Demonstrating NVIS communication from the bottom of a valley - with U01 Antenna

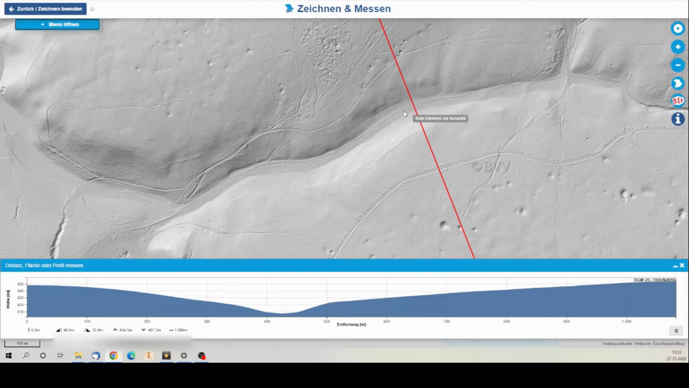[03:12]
valley ground is lower than the surrounding country the terrain this is where the antenna was set up in from from west to east and the terrain cut so you can see the elevation differences is from north to south roughly so this is the setup